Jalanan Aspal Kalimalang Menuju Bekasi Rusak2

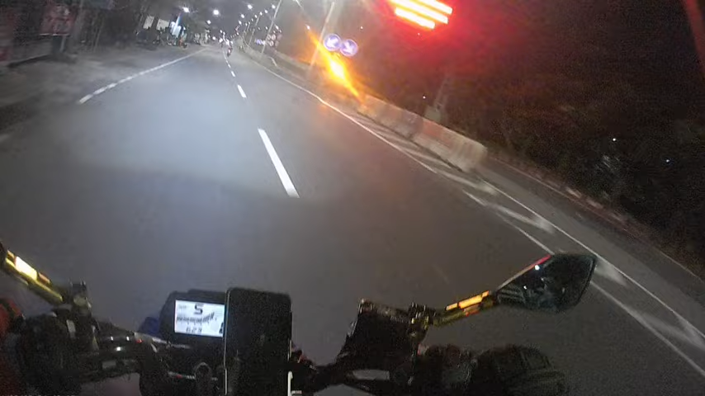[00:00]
What up guys, welcome back to Brody AX channel, foto vlogger yang paling keren. Hihi. Gue jedotin lo. So guys, di konten kali ini kita bakalan ngecek ini jalanan Kalimalang guys, yang mana banyak banget bopak-bopaknya, banyak banget lubang. Nah kayak gini, kayak gini.
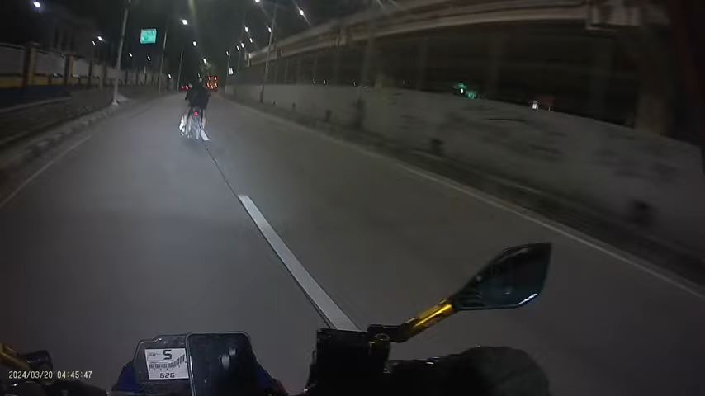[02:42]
Emang jalanan di sana kayak gimana Bang Messi? Halus, halus, mulus, nggak bercacat, nggak bernoda. Nah ini coba lihat tuh, ah gila. Gila. Ini jalanan penting loh guys, jalanan utama loh. Jadi gue juga tuh kan set. Gila hancurnya guys. Hancur. Tuh guys. Ini bekas, bekas pembatas guys.
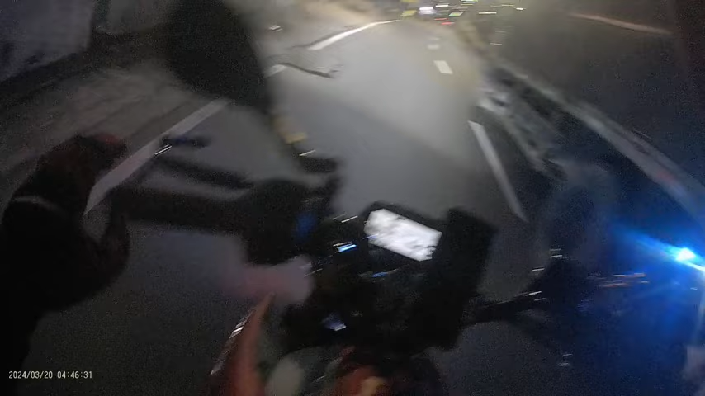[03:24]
Tuh ada lubang dari ini. Tuh ada lubang tuh gede banget. Itu kalau tuh ada lubang-lubang itu. Itu kalau motor agak kencang injek lubang itu guys, udah berantakan. Terbang lah dia. Oh di sini halus guys, mulus. Aku cinta banget di sini. Mulus banget guys jalanannya. Oke, kita sekarang cek lagi guys ya. Gue pengen muter balik. Ini ke depan tuh arah Bekasi. Dan ini gue muter balik arah Jakarta tuh.
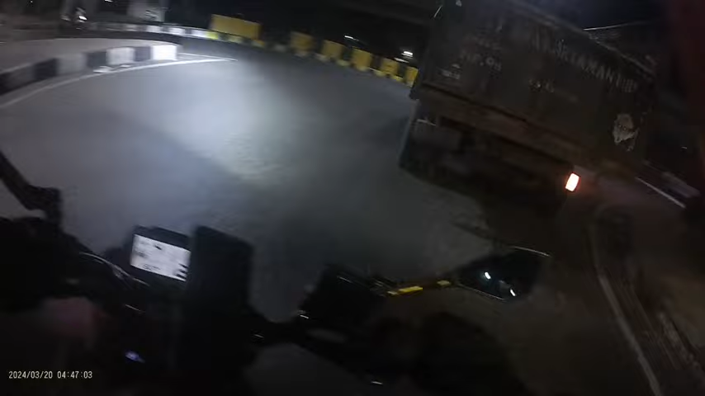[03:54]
Lo lihat aja tuh. Jalan kayak begitu. Astaga. After raining itu guys, aduh, yang dari flyover atau jalan tol becak kayu di atas. Tuh. Lubang itu, aduh, tambelannya. Itu tuh yang dari flyover ngetes apa nurunin air ke bawah. Terus udah itu dia ngumpul satu titik doang guys, satu bundaran atau satu lubang. Yang mana artinya ya ini aspalnya tuh udah pasti gampang hancur. Tuh. Aduh, gila tambelan. Arah.
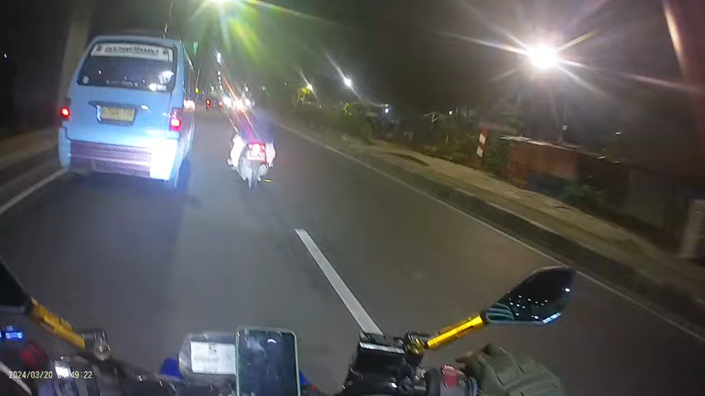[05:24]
Nah kan netes tuh, pada netes guys. Ini tetesannya lumayan udah kelihatan. Kayaknya apa mereka nyiram tanaman ya di atas ya. Kok bisa ada air tuh guys, netes air dari flyover, dari tol becak kayu. Oke lanjut ke lubang galian ya. Seharusnya yang gali lubang itu, entah itu PLN, entah itu air, entah itu apa, udah bekerja sama ini guys, pihak apa ya, jalanan atau jasa marga.
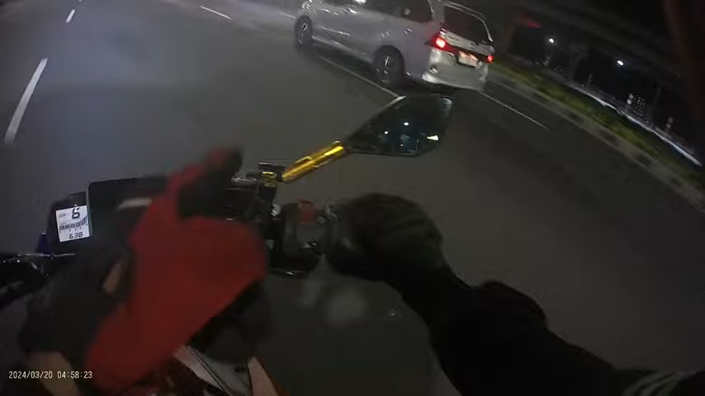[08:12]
Satu lubang. Tandanya apa? Tandanya ya ada yang nggak kerja. Tandanya ada yang nggak ngecek atau ngecek tapi pura-pura. Nah ini lagi nih tambelan. Waduh, satu kepala hilang. Gitu guys, gue apa ya, kepandang bulu guys. Sebenarnya gue benci Hitler ya sama Pak Soeharto, cuman yang gue salutin itu adalah kedisiplinannya dan gak pandang bulu. Maksudnya ini, ada lagi kalau gitu. Aduh, maksudnya gini guys, melanggar atau curang, potong mati, buang.
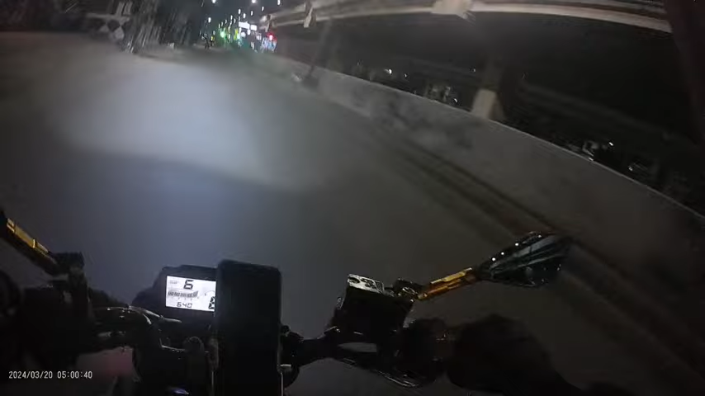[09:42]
Lubang. Karena cor-coran itu atau jalan coran, jalan beton, di beton yang paling bagus itu cuman ada di jalan tol guys. Emangnya kenapa Bang Messi gini? Kalau misalnya jalanan yang bukan jalan tol, kayak jalanan ini, jalanan milik negara nih guys, dikorupsi. Wih gila nih, ini paling hancur nih. ini paling hancur nih guys tuh. Coba lihat, ada jalanan kayak begini. Ih, sengaja nih gue injek. Idih, goblok banget sih yang bikin.
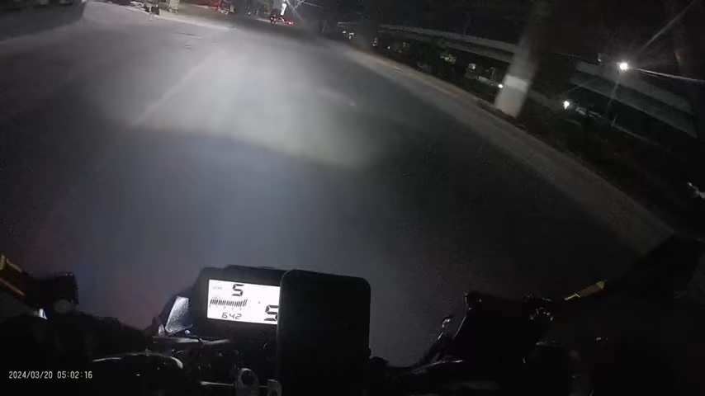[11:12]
Gue injek aja guys ya, gue lindes aja ya biar ketahuan hancurnya. Nah ini nih bekas tambulan lo bakal lihat. Waduh, nah ini juga nih.
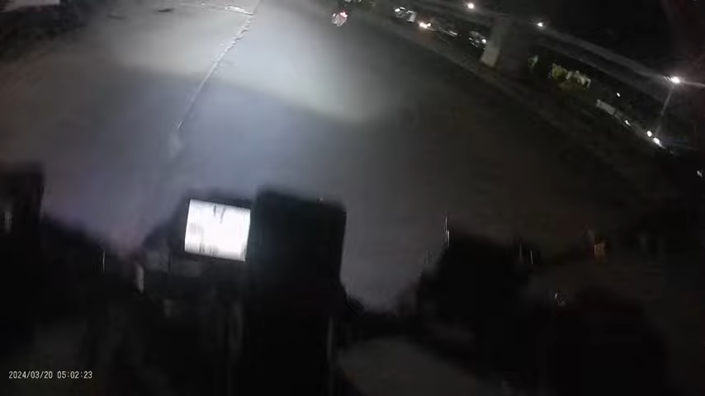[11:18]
Aduh, bisa-bisanya. Oke, dan di sini gelap guys. Tuh lihat lampunya tuh di atas tuh mati. Nah, itu tampilan lagi di sebelah kanan nih.
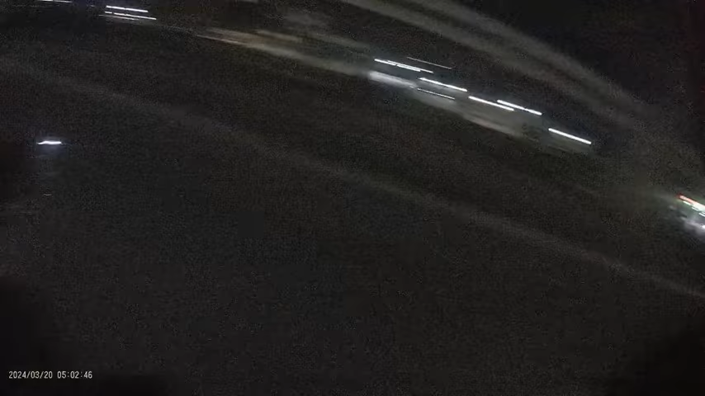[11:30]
Gue injek ya guys ya. Nah, kan? Nih, coba lihat nih. Ya, ada jalanan kayak begini.
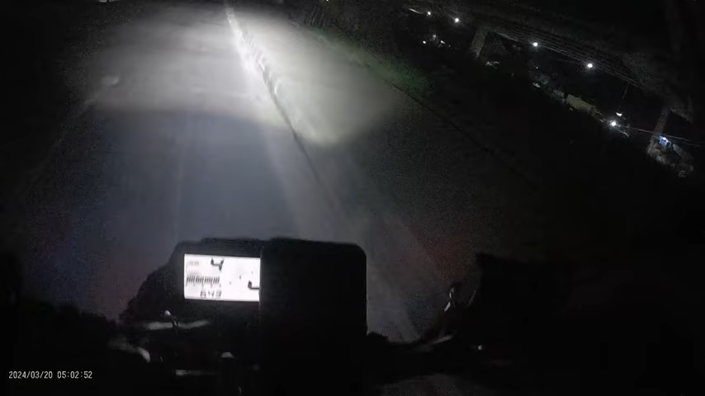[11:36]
Tuh lihat tuh. Ya. Astaga. Nah, ini tuh tampilan galian PLN. Aduh, duh. Bodoh sekali yang bikin. Aduh, dan di sini bocor dong guys. Di sini ada kebocoran air.
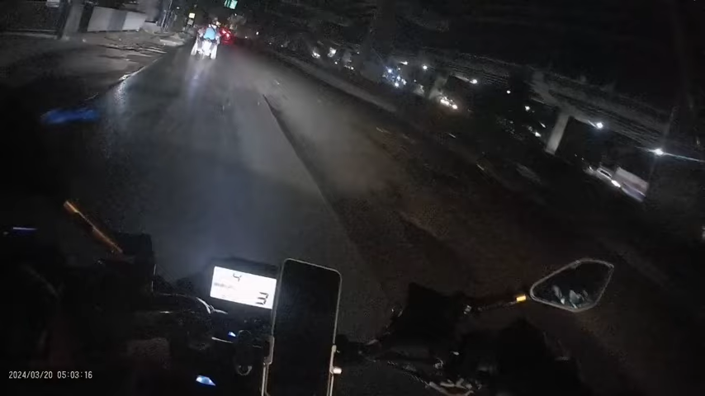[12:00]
Dan pemerintah gimana Bang Messi? Cuek, bodo amat. Karena malas ngeluarin duit, guys. Mendingan duitnya dimakan sendiri, ya enggak sih? Nah, ini nih. Ini. Nah, oke guys, ini kita udah ngelewatin tadi di kanan itu Lia Galaxy atau belok kanan tuh ke Galaxy, dan di sini Gunadarma. Di sini baru jalanan aspalnya, oh itu the best deh, terbaik, bagus banget, terbaik top pokoknya.
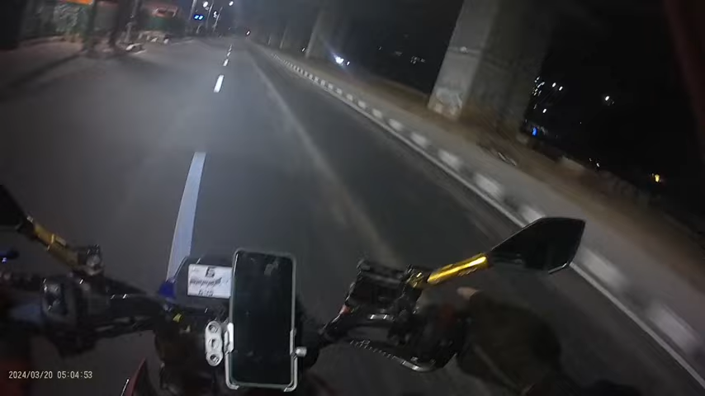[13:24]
ditetesin terus oleh hujan tersebut, air hujan ya, hujan asap. Ini lagi ada truk, aduh tuh guys,